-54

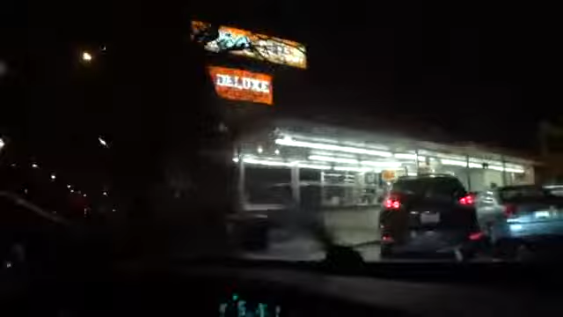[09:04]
Brand Buddy must have worked because we decided to stop by Dick's on the way home so that Diana's mom could have Dick's for the first time.
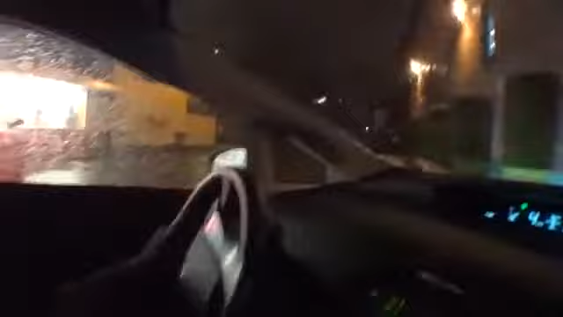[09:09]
And this will be fresh and we can get fries and everything. Who's to say that social media doesn't have an ROI?